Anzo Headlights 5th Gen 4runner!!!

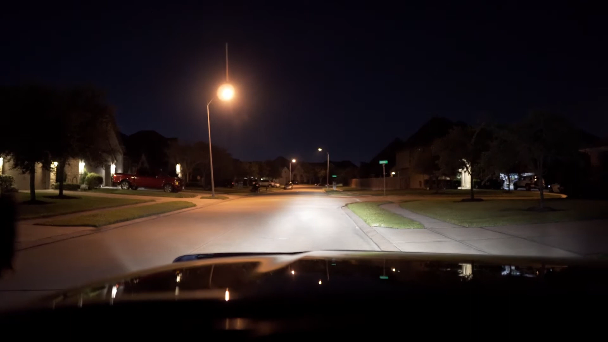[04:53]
of the throw so here let me turn off the lights so you can see what it looks like without headlights and then with the headlights now these are the halogen bulbs that came with the anzo headlights so i would say the the throw is pretty good and then when you add in the fog lights that i have it really expands all across um so and you know considering it's it's um halogen bulbs they don't